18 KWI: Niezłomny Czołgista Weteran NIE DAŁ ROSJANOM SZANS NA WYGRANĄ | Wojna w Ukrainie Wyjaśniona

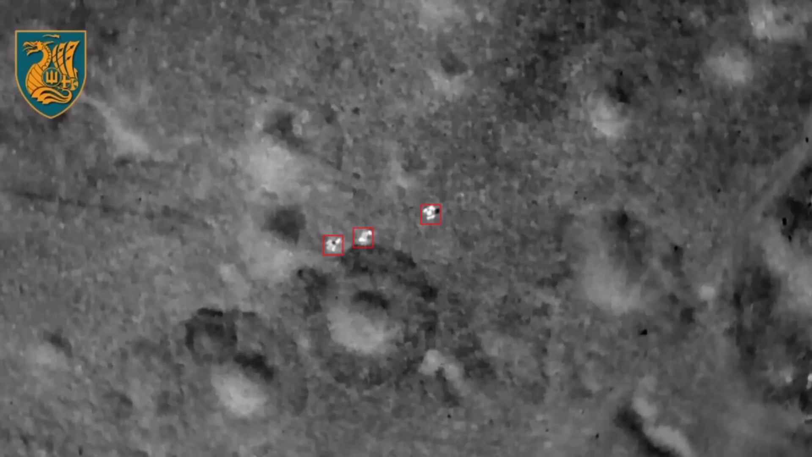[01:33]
Siły rosyjskie nadal próbowały prowadzić rozpoznanie i zakładać pozycje w bliskiej odległości od pozycji Ukraińców.
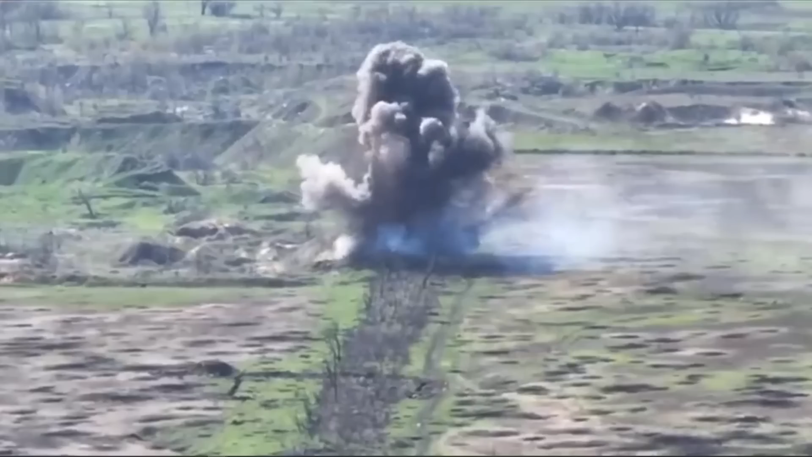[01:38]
Jednak ukraiński zwiad również pracuje bez przerwy i natychmiast koordynuje działania z artylerią, aby zniszczyć wroga na podejściu. Jednym z czynników ograniczających Rosjan jest fakt, że ich pozycje Wodiany i Opytne znajdują się bliżej pozycji ukraińskich niż własnych. Ponieważ walki toczą się na polach, rosyjskie linie zaopatrzeniowe do tych dwóch wsi są pod dużą kontrolą ognia i często w bezpośrednim zasięgu wzroku.
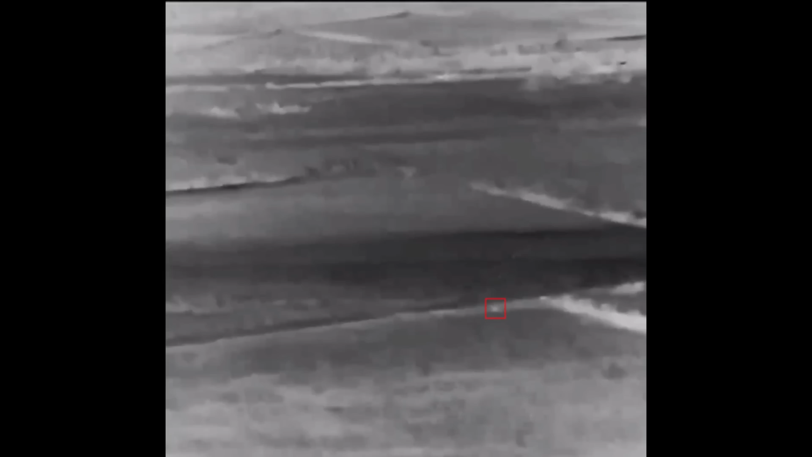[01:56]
Ostatnie nagrania pokazują, jak Rosjanie próbowali wzmocnić Opytne czołgiem, ale ten czołg nigdy nie dotarł do wsi, ponieważ został zniszczony przez Javelin.
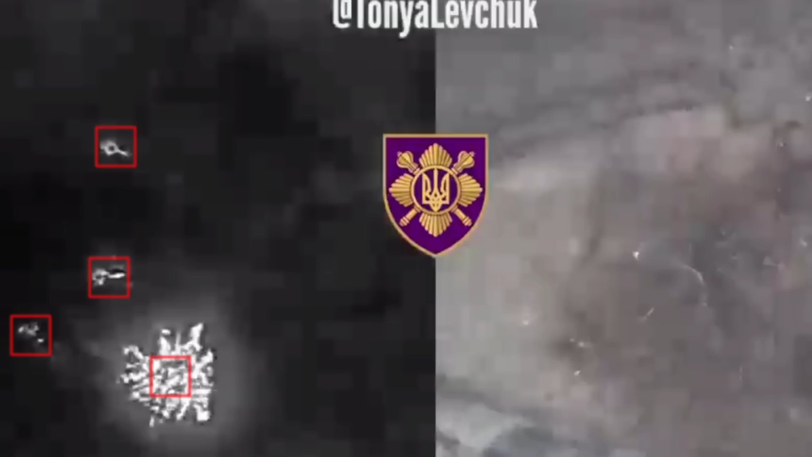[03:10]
a także w okolicznych okopach, w szczególności przed nasypem górniczym.